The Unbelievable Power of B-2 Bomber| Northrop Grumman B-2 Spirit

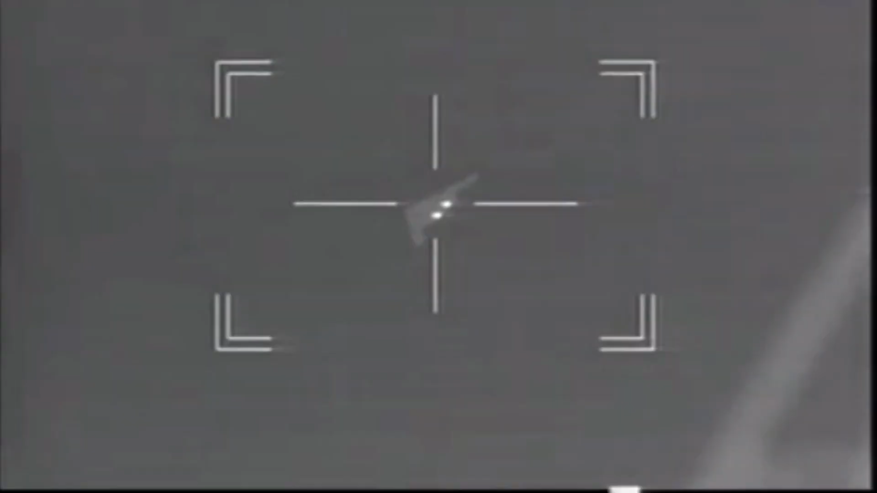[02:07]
They use infrared systems to detect the heat of the aircraft, not only from its engine, but the body, which heats up due to air friction.